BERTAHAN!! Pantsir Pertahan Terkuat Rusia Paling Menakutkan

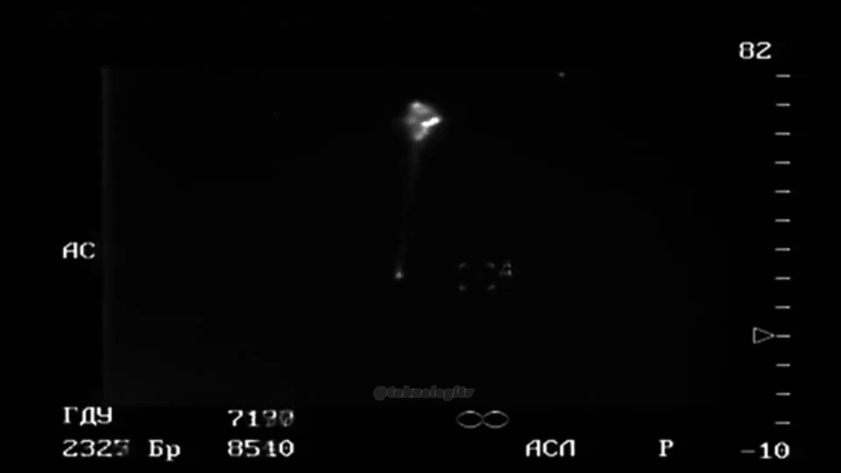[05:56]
multisensor Pensir S-1 memiliki kemampuan multisensor termasuk radar 3D, radar pencarian,